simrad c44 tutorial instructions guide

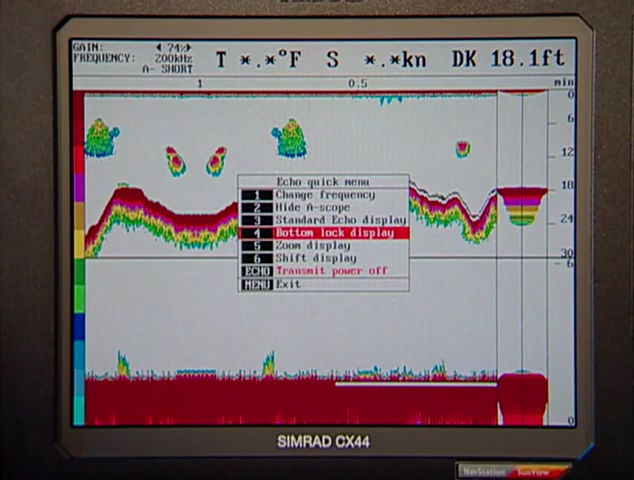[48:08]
On screen: depth 18.1 ft
which is the standard echo display, and there it is, and the white line is still on. We can choose bottom zoom or bottom expansion.
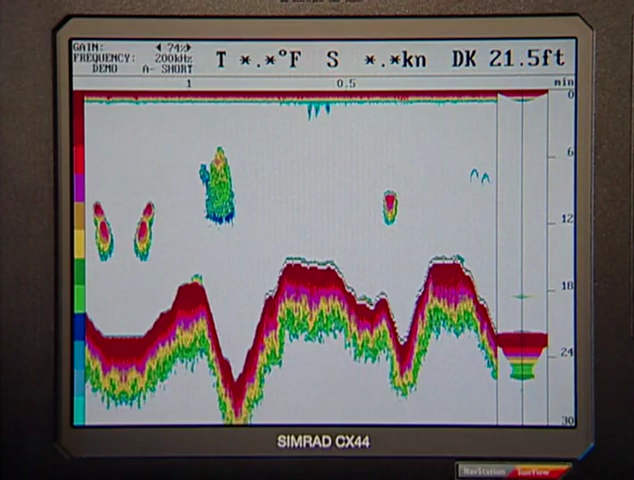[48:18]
The quick menu is under the Enter key.
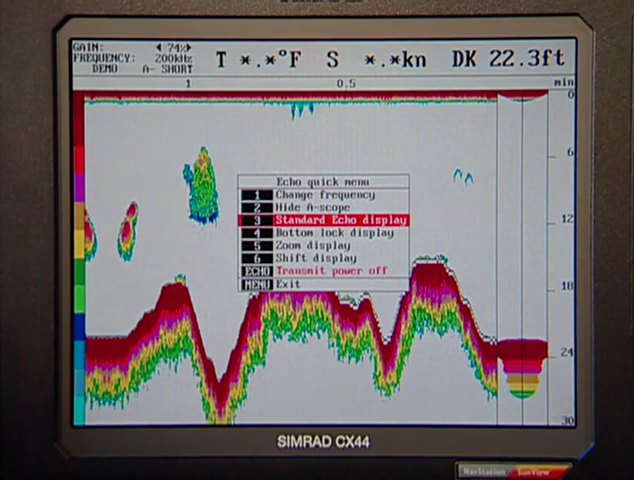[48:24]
On screen: depth 22.3 ft
Zoom display is number 5. And it amplifies what you see on the main display, on the bottom display.
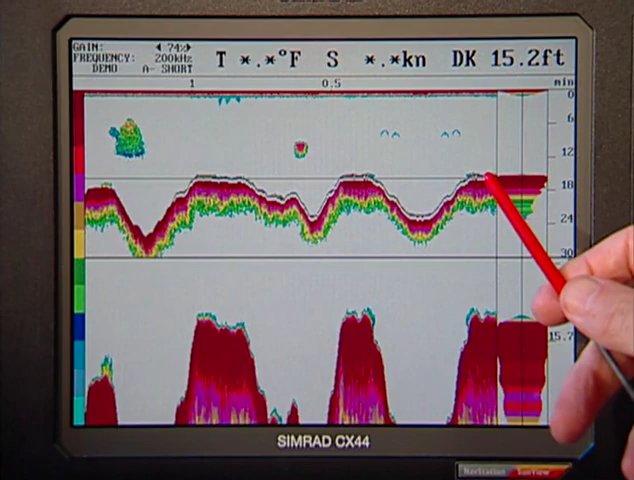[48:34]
The range that you're seeing above the bottom is selectable. To go back to the standard display, enter, choose the standard echo display, which is number 3.
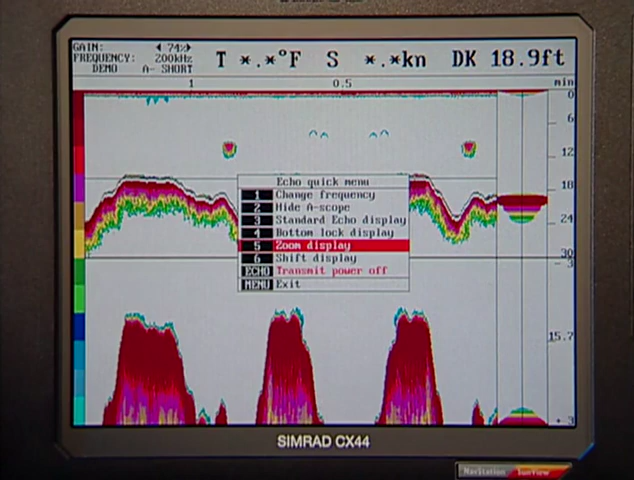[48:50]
And you're back where you started. The gain control is like the volume on your TV. It's like gain on your radar.
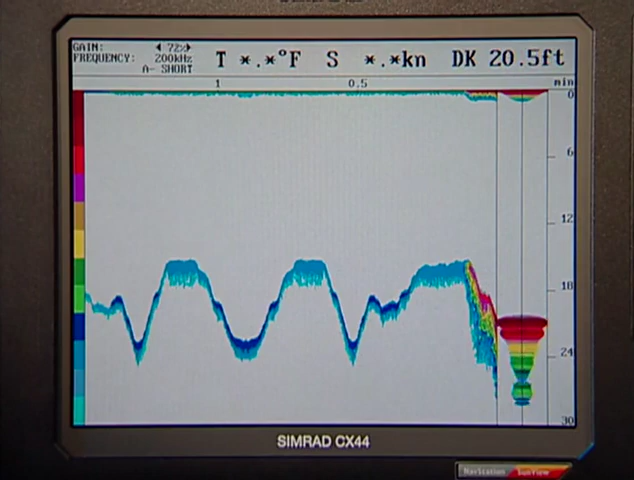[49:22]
On screen: depth 20.5 ft
The more intense the return, the deeper and redder the colors. We can split screen, do dual functions. With the 44 series, we have twin 1,000 watt transceivers in this unit. It's basically two fish finders in one. With a dual element, dual frequency transducer,
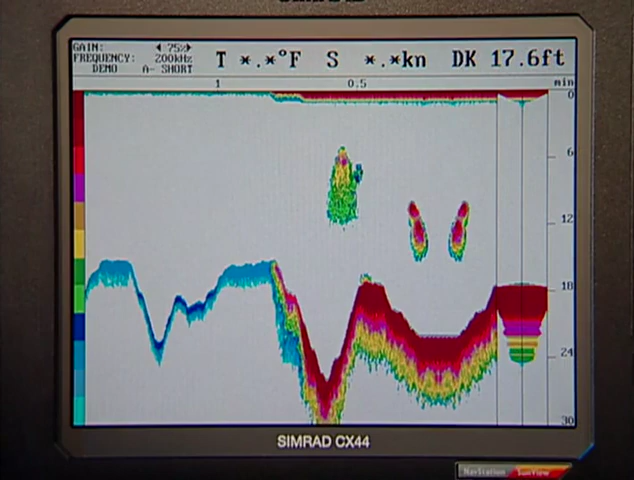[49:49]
On screen: depth 17.6 ft
as opposed to a single element transducer, we can show both frequencies simultaneously. A long key press on the echo key,
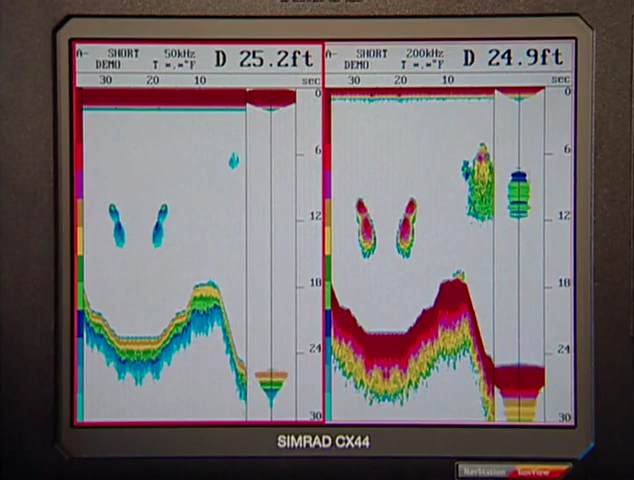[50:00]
and now we have 50 kilohertz running in the left-hand window and 200 kilohertz running in the right-hand window. 50 kilohertz is a low frequency generally used for deep water. 200 kilohertz is a wider beam used in shallower water.
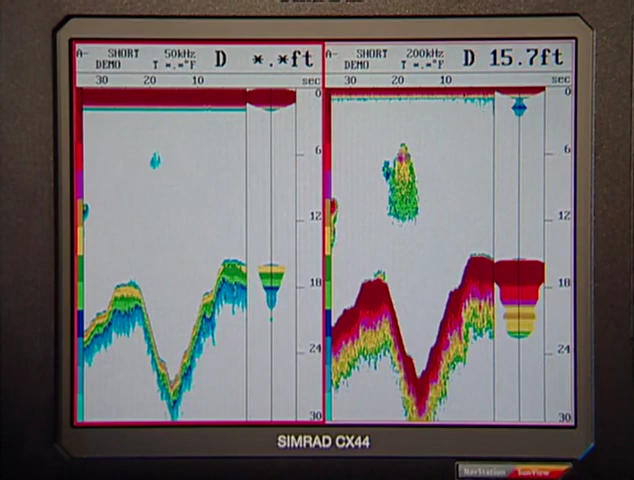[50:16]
On screen: depth 15.7 ft
Seeing them both together at the same time tells you a lot more about what's going on under the boat than using just one frequency. We're running along the south side of the Keys at 35 knots.
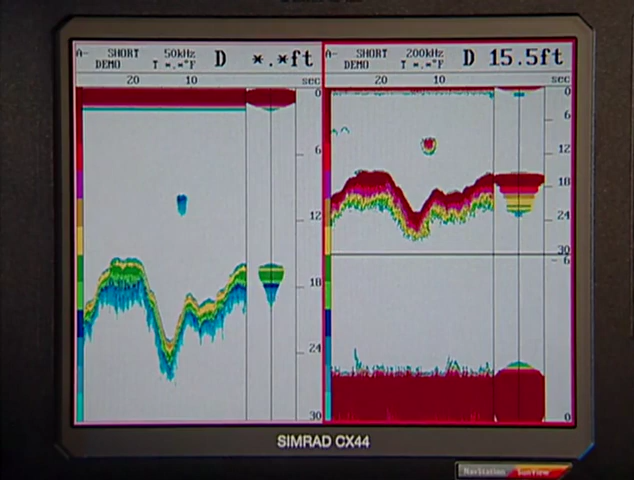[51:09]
On screen: depth 15.5 ft
So a single key press on the echo screen takes us to the echo. We hit plot. It freezes the screen. And number three is insert a waypoint. Now you'll see why we're going to be doing this.
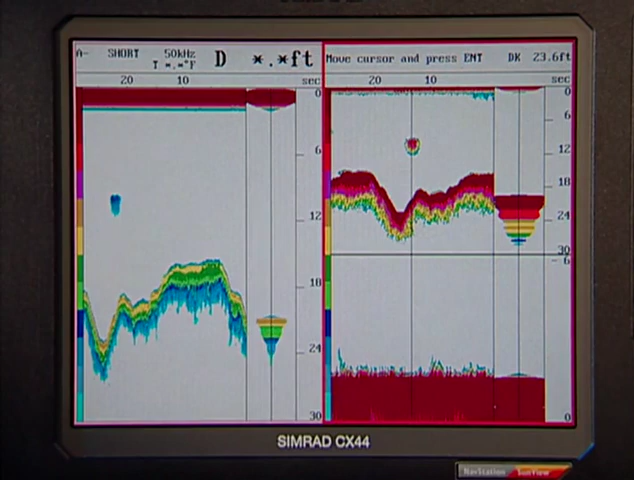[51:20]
We're actually going back in time, in this case,
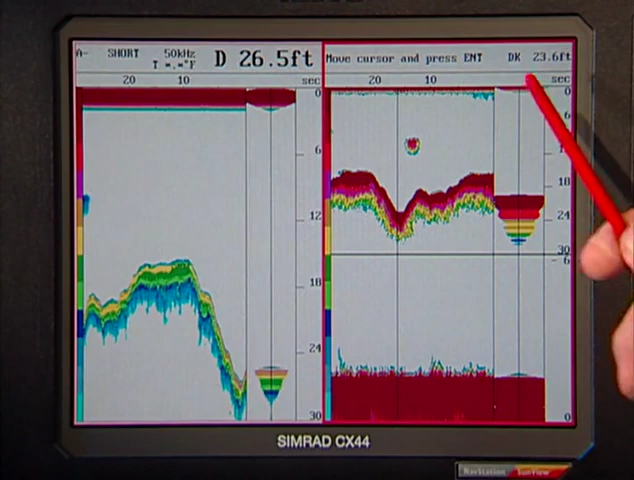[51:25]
On screen: depth 26.5 ft
about 15 seconds, and we've inserted the marker here in the bottom of this hole.
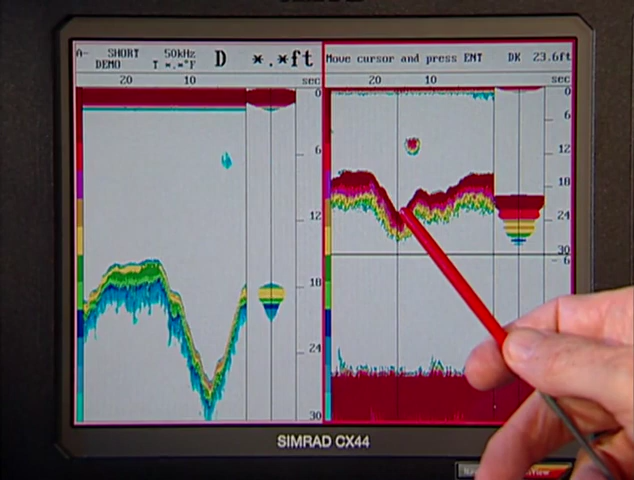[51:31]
We press enter, and it sets a waypoint.
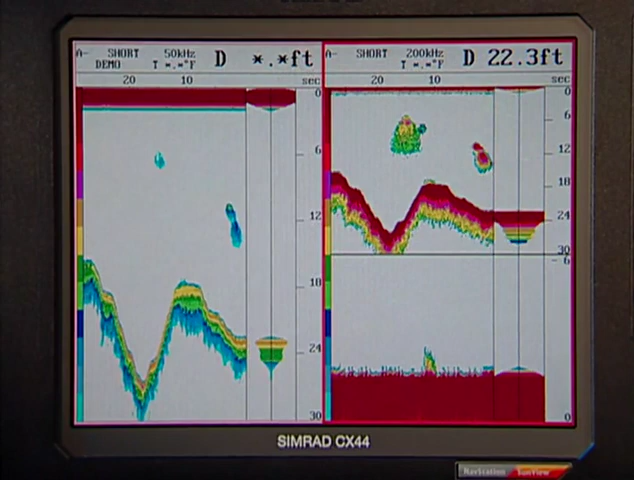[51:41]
On screen: depth 22.3 ft
We go back to the chart screen, and here's the waypoint.
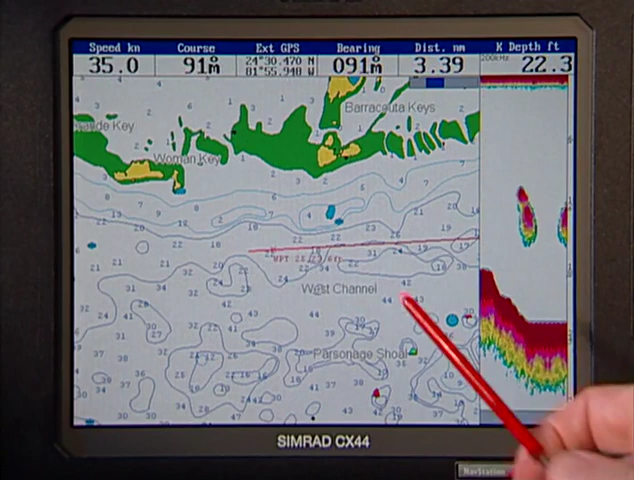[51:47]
On screen: depth 22.3 ft, speed 35.0 kn
When we come back later in the day, we can stop and we can find that same hole. That's one of the benefits of having two features like chart plotter and echo sounder in the same box. You can't do that when the units are independently installed.